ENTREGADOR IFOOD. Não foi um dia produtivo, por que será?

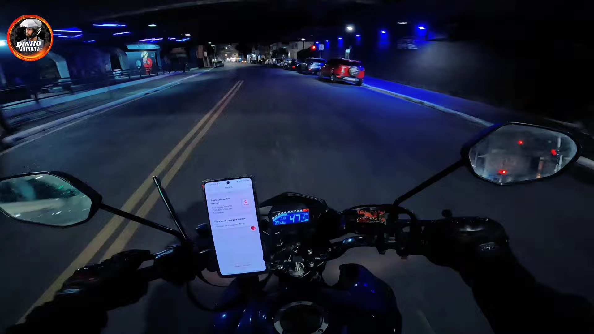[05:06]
Então quando eu volto, quando eu retirar o pedido, aí eu volto com vocês aí, beleza? Para nós ir lá pro cliente entregar. E quando chegar no cliente também, eu faço a filmagem para você ver aí a entrega passo a passo, tá? E no final vai ter o vídeo aí de quanto que eu fiz hoje à noite, tá? Lembrando que o iFood tá com a promoçãozinha de mais R$5 por zona. Ou seja, é por zona que funciona. Se ele mandar a entrega fora da zona e me deixar lá, e eu for pegar a entrega fora da zona, já não ganho mais nada.
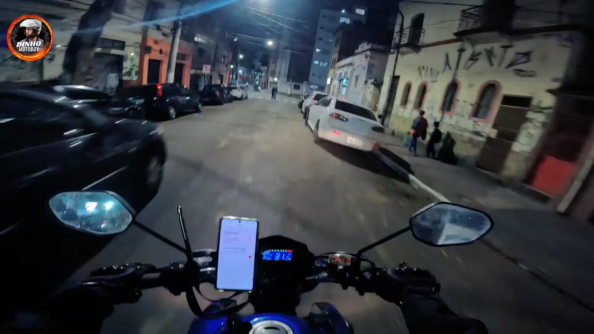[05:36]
Tem que ficar ligado a isso. É aqui, ó.
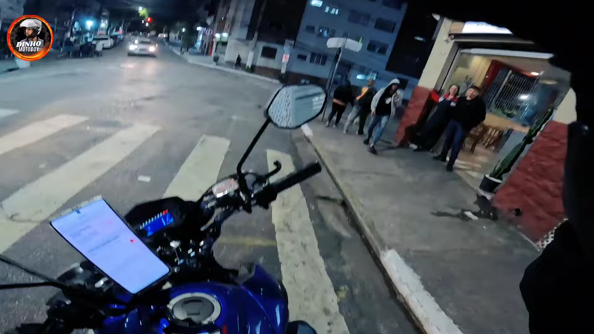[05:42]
Bom, rapaziada, eu acabei de tirar o pedido aqui, ó. E agora vamos lá entregar.
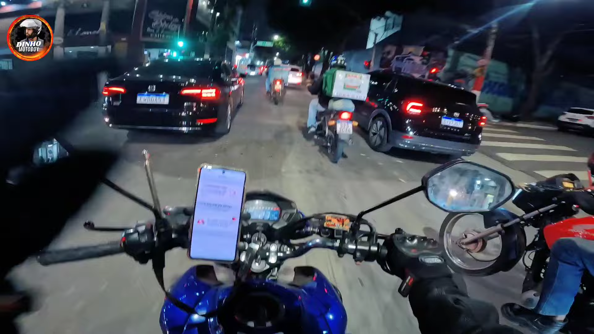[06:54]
Motoboy é aquele que enfrenta o corredor. Entendeu? Nós não vamos colocar nossa vida em risco. Nós vamos encarar o corredor. Vamos passar ele, sem pôr nossa vida em risco. Mas tem gente que segura o corredor. É foda, né, mano? Ali, ó. Olha pra aquele cara ali.
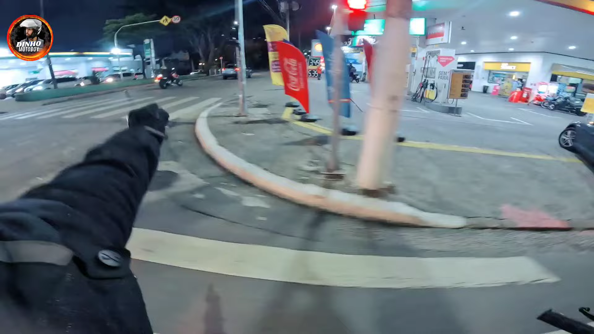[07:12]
Ele aqui não deveria entrar aqui e estacionar, mas não. Ele vem aqui e entra aberto ainda. É foda, né? Vamos que vamos, rapaziada. Quando chegar lá no cliente, aí eu volto. Vamos pegar a radialzinha aqui. Ó.
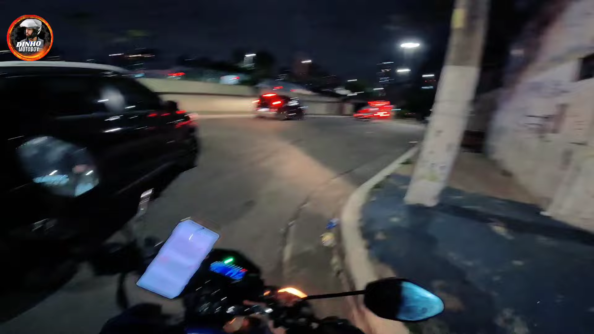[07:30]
Ninguém, vocês viram ali, mano. Vamos lá, vamos lá, vamos lá, vamos lá. Vamos lá, vamos, vamos.
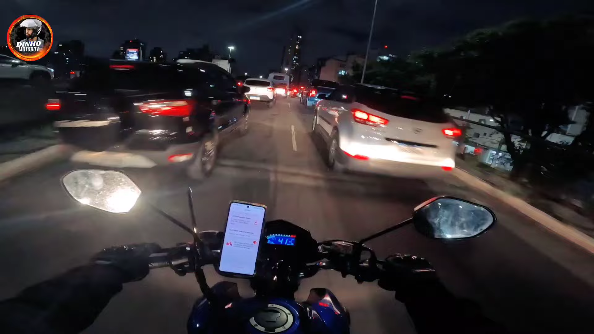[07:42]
Agora é o trânsito de São Paulo. Olha o caminhão. Opa. Vamos fazer isso aqui para dar uma aliviada para nós. Vai vir um carrinho aqui, vamos esperar ele passar. E agora vamos meter a cara, né? Vamos que vamos, vamos que vamos, vamos que vamos, vamos que vamos, vamos que vamos. Vamos que vamos, vamos que vamos, vamos que vamos. Vamos meter a cara, vamos meter a cara, vamos meter as caras. Vamos que
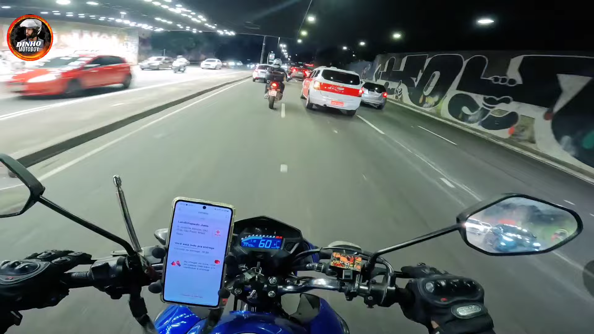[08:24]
Olha o táxi, olha o táxi, olha o táxi. Olha o tiozinho aí, ó. Fumando cigarrito, melhorito, melhor lá, que tá forro, que tem passa molusco no forro. Carro, palala, torre de merda. Andaram lá em carro, vamos lá, botar no Waze aqui que eu esqueci da rua. A rua daí aqui em cima de mim, meu louco. É que tem passe. Vamos, vamos, vamos. Vamos. Mano, eu tô meio cabaço hoje, hein, galera. Hoje.
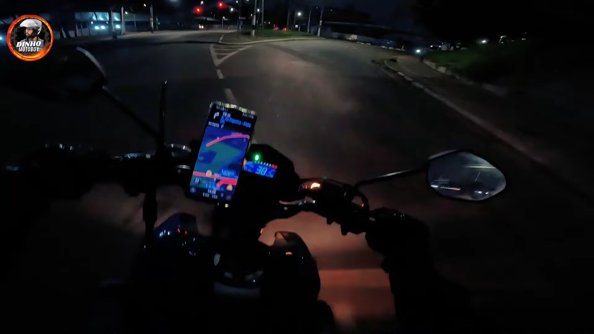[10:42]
Mas independente era a mesma coisa, mano.
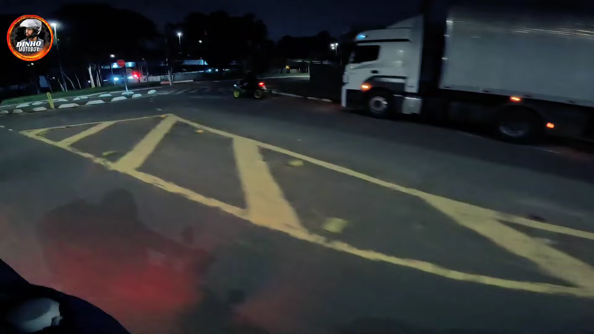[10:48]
A R15, eu vou passar ele pra filmar.
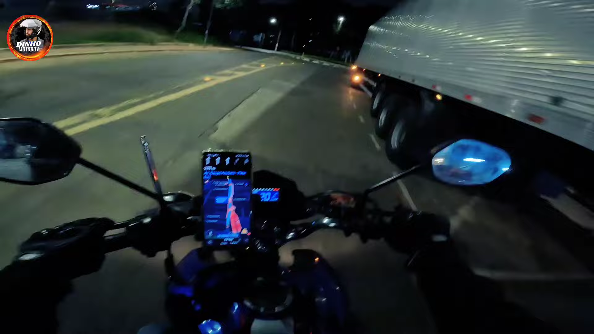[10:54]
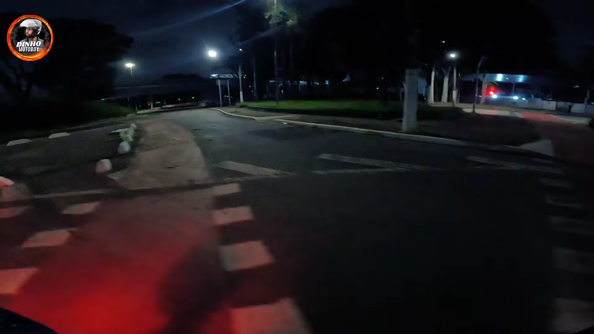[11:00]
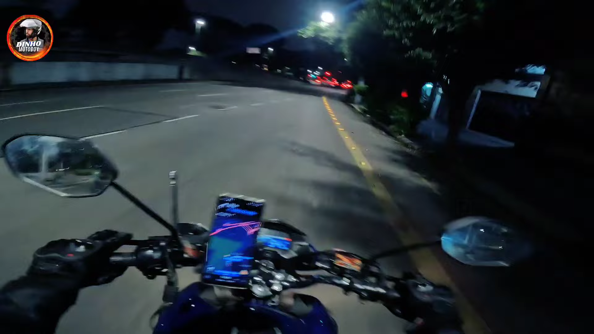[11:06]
Então, só pra ver aquela R15 ali que eu não tinha visto.
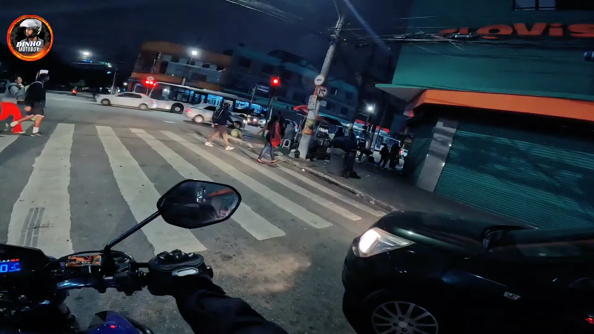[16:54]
E aqui, rapaziada, onde eu tô, essa área aqui é o Brás, tá? Aqui que é o fluxo de tudo, hein? Aqui é que a galera vem, ó. Essa parte daqui, ó, onde eu tava, aqui desse lado, aqui é a parte onde vem comida do Nordeste. Feijão, arroz, carne, tudo é desse lado. Desse lado de cá é roupa, tá? Roupa, calçado, tudo é pra esse lado de cá. Subindo lá pra cima, Celso Garcia direto, aí lá já tem fábrica. Fábrica de muitas coisas tem lá, viu, mano? Mas é isso aí, eu volto aí, rapaziada.
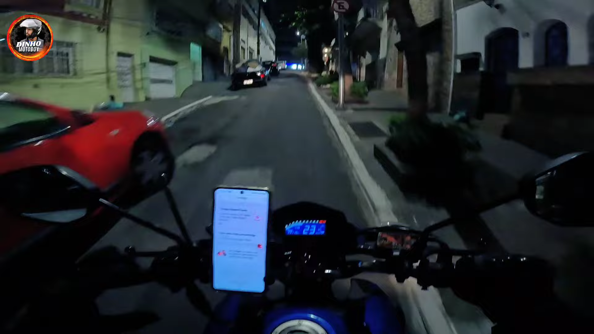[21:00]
Eu vou sair já em frente do vídeo, praticamente. É por isso que eu entrei ali, que aqui já é mão, mano. Então é só um pedacinho de metros. Ainda bem que tem aquele restaurante ali, a gente tira sempre pedido ali. Então ele, o policial entendeu que eu vou tirar pedido, né, mano? 371, eu vou entregar no 291.
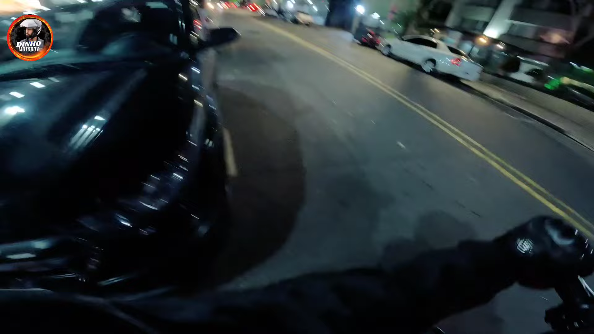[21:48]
Encostar bem aqui, porque é perigoso as pessoas, quando vai dar ré, eles não olham nada.